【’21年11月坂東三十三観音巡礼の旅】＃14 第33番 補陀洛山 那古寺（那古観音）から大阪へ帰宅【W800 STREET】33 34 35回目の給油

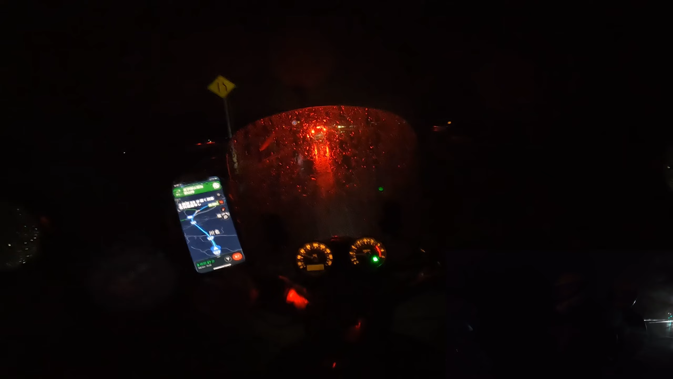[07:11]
着くまでゆっくり行きたいと思います。もうこのまま2時間ほど、2時間27分ノンストップで
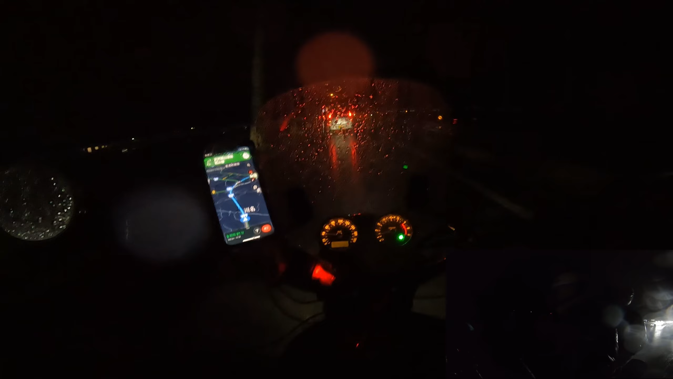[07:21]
走ります。だからこの GoPro 10はそっちで消えるから、あとはもう GoPro 7の映像をどう使うかやな。
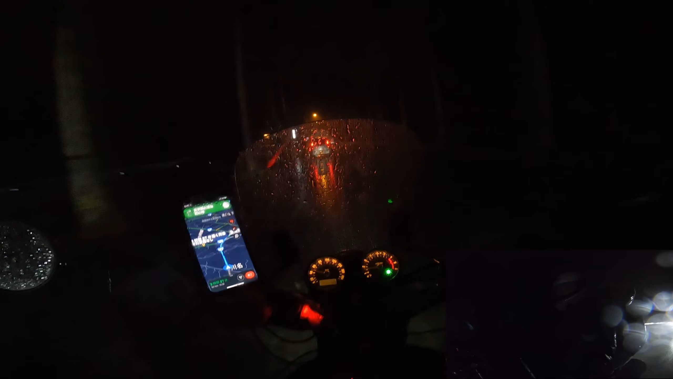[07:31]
もう真っ暗の中、この雨の中